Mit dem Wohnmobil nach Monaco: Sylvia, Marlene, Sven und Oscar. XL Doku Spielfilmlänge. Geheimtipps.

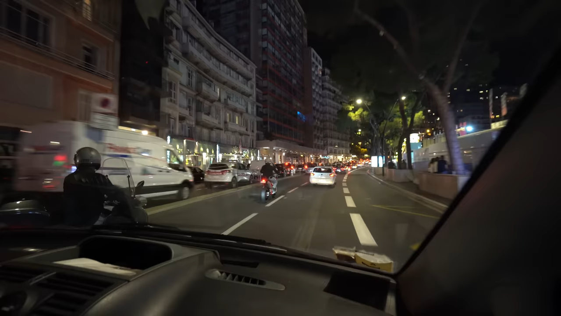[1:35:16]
Hier links haben wir das Automobile Club, eine Art ADAC und die managen das ganze Rennen.
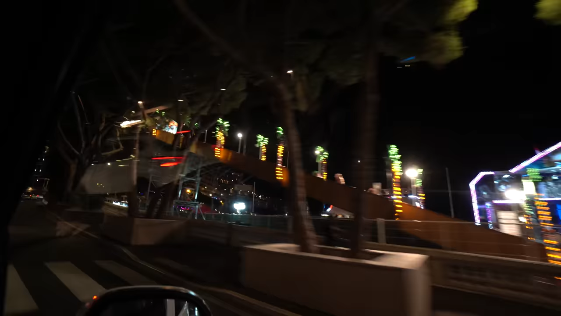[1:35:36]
Ich habe irgendwie das Gefühl, dass auch hier die Kirmes nur die besten Automobile sind. Traktionen hat.
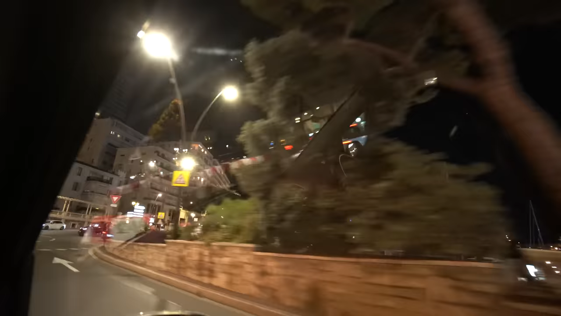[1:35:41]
So, was heißt, du fährst hier rüber? Da geht es dann rein? Dann geht es hoch bis zum Spielcasino, sind 50 Meter Höhenunterschied.
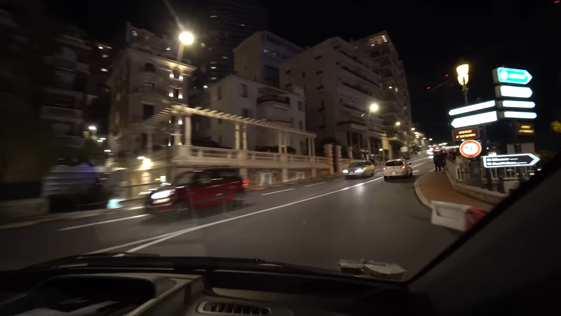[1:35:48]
Das geht es rauf. Hier können die E-Autos zum Beispiel nicht. Monaco hat also drei Rennen. Das Grand Prix, das Formel 1 Rennen, das Historische und das E-Rennen. Das wird sehr wahrscheinlich auch nicht mehr gefahren.
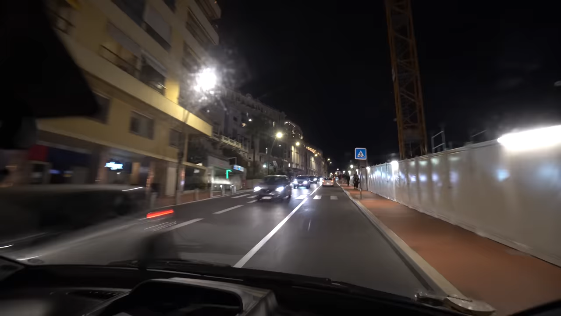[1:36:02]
Aber die schaffen es nicht, hier hoch zu kommen. Links oben ist die Meeresfassade vom Hermitage Hotel. Das Schwimmbad von diesem Hotel wurde von Karl Lagerfeld gezeichnet.
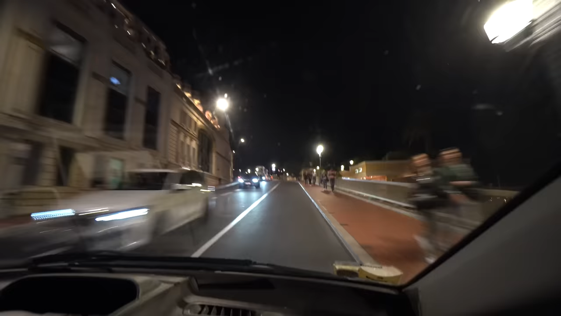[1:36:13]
Er hat hier über zehn Jahre lang gelebt.
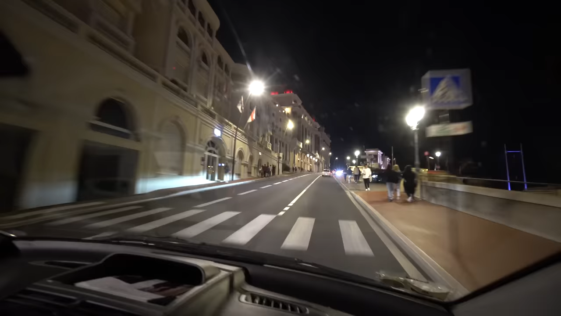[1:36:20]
Ein sehr guter Freund von der Prinzessin Carolin. So, gleich sind wir auf dem Hauptplatz. Der wichtigste Platz von Monaco ist halt das vor dem Spielcasino in Monte Carlo. Wir fahren jetzt gleich an Luxus-Boutiquen entlang. Also Gucci, Valentino, Hermès.
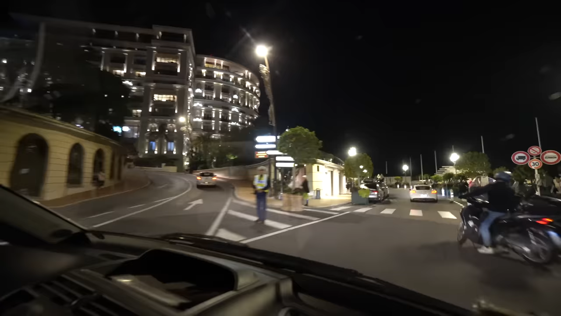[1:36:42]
Um diese Uhrzeit sind sie geschlossen. Also abends sind sie geschlossen. Überall Polizei, trotzdem, oder? Ja. Und hier oben. Valentina, Hermès.
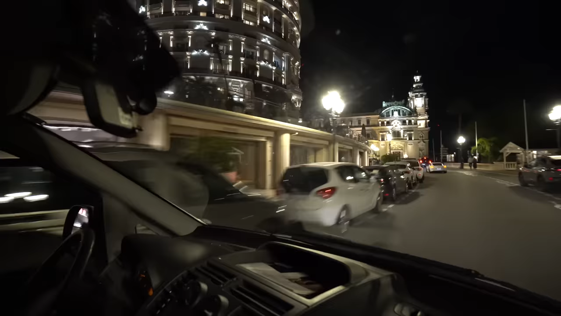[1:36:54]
Die wunderschöne Hotelzimmer vom Hotel de Paris.
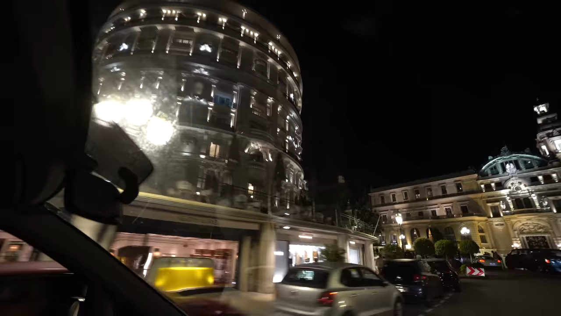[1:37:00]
Geradeaus, das ist das Hauptcasino. Und rechts der Seiteneingang von der Oper, wo das schwarze Eingangstor ist.
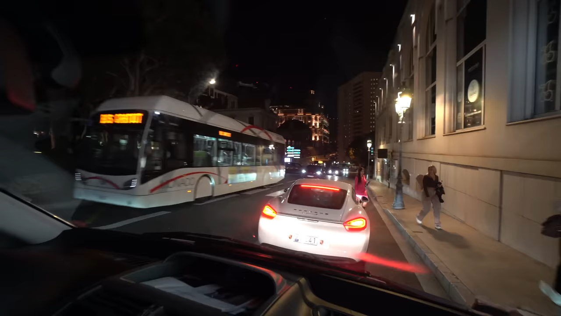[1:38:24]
Es gibt manche, die fahren auch vier Runden, um sich zu zeigen,
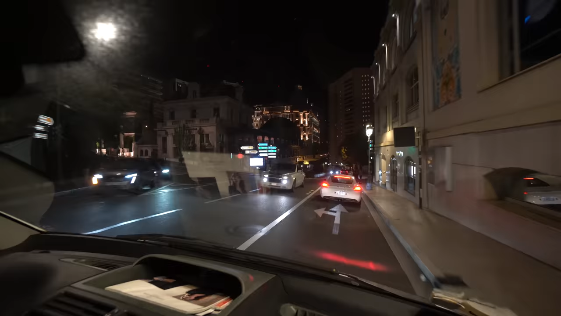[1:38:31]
die neuesten Bentleys werden vorgefahren oder was auch immer. Da war einer. Ja. Nee, das war ein Rolls-Royce, hast du gesehen? Ein Rolls-Royce. Rechts kommt gleich die Buda Bar, sehr beliebt, und links das Hotel Metropol mit Luxuseinkaufszentrum.
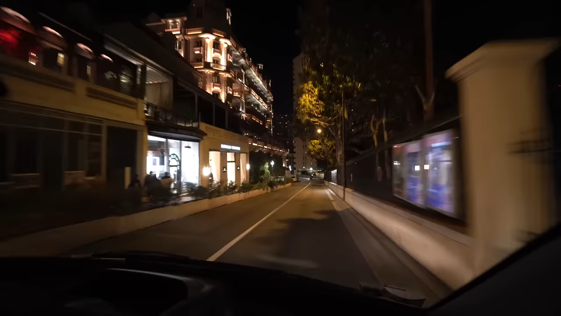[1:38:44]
Ah.
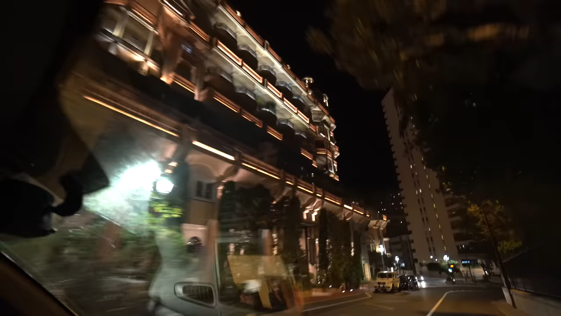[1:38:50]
Marlene, hör mal weg hier alles, das ist nicht gut für dich. Das ist immer noch die Formel 1 Schreiber. Das ist noch die ganze Formel 1 Strecke, wir fahren gleich die langsamste Runde vom ganzen Grand Prix.
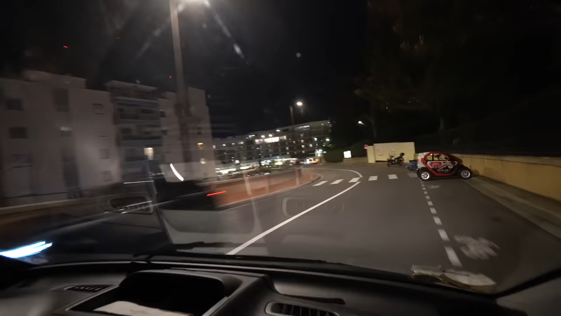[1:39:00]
Die hieß früher Löwskurve, wie das Hotel, das von einer kleinen Luxuskette gekauft wurde, Fährmund, und so heißt jetzt die Kurve. Hier fahren sie bei ca. 60 Stundenkilometer.
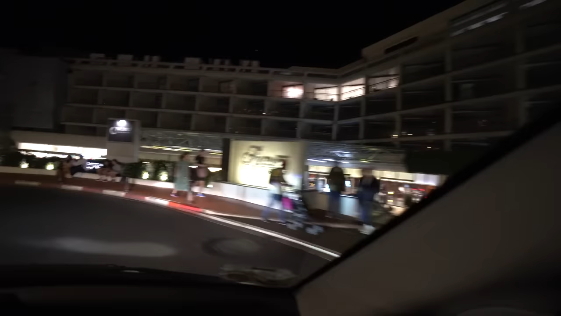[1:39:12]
Du fährst gerade vier Stundenkilometer. Ah, es ist mit 60 dann eine Kurve. Ja, natürlich, hör mal, 60 ist Minimum, Marlene.
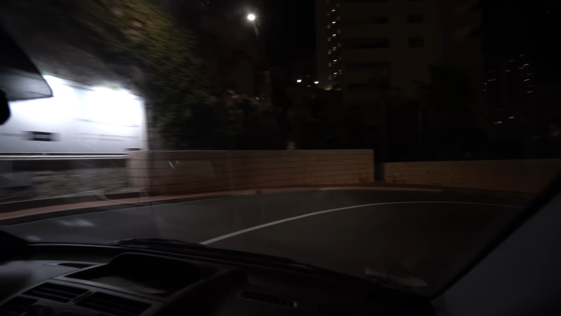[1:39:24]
Und es geht geradeaus gleich durch den berühmten Tunnel. Geradeaus die neue Halbinsel.
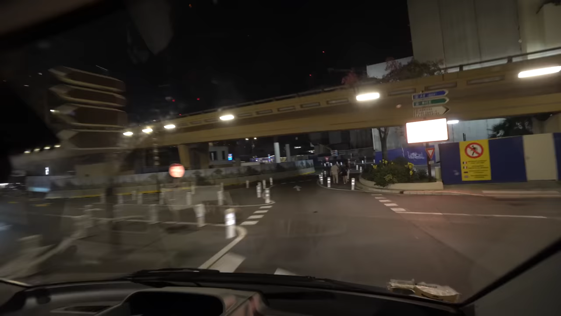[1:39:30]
Man sieht schon, dass sie sehr weit gekommen sind.
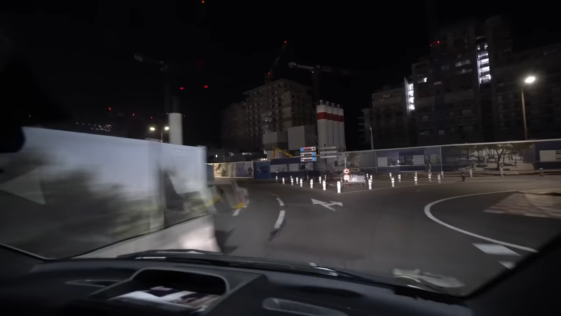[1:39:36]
Das ist die Halbinsel. Ja. So, und das ist der berühmte Tunnel.